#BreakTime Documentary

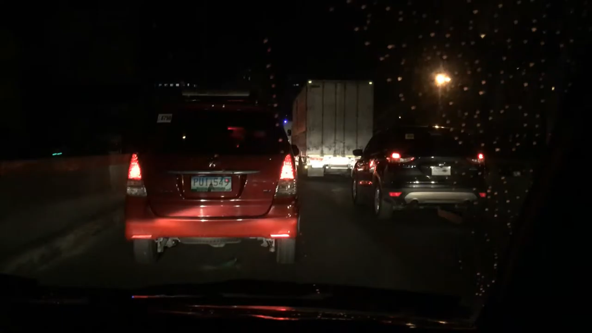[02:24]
Sa ordinary day talagang traffic na talaga dito sa Marcos Highway. So yun talaga yung nakaka-stress na part doon.